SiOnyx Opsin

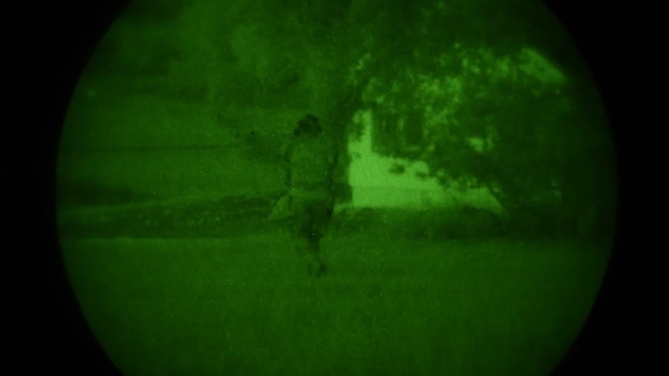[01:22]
Compared to the legacy green and gray scale image intensification products,